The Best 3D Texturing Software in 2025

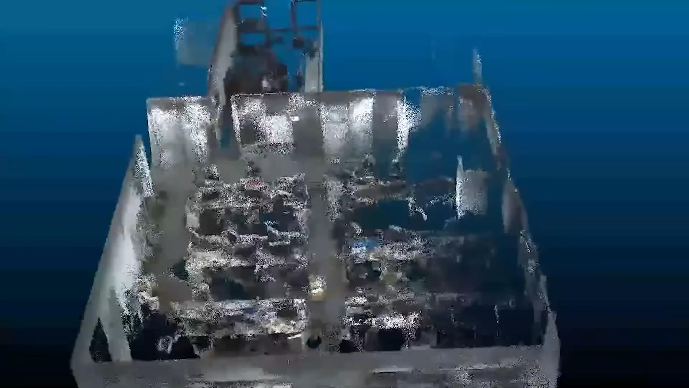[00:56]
Indoors, it works for scanning offices or tracking construction progress.
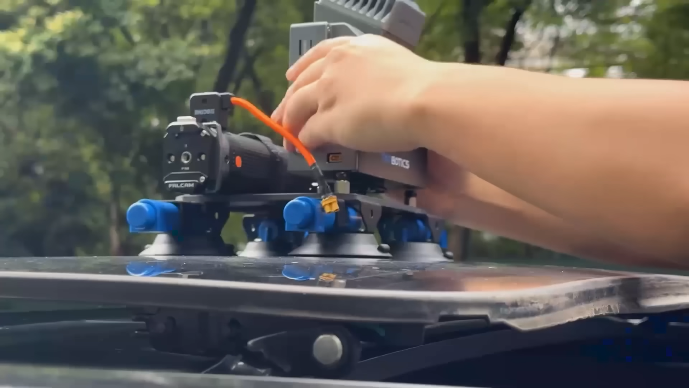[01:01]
And for moving setups,
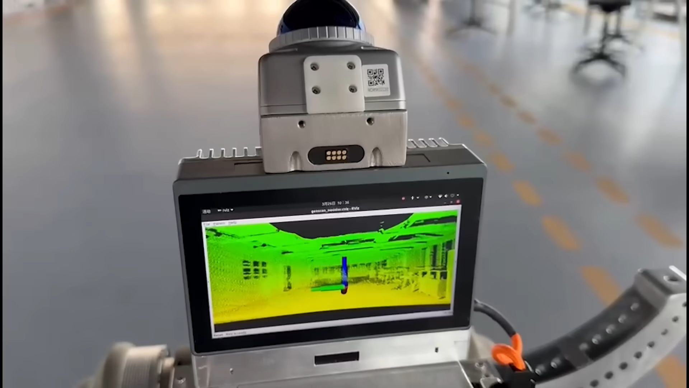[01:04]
you can mount it on vehicles or even robotic docks to capture data on the go.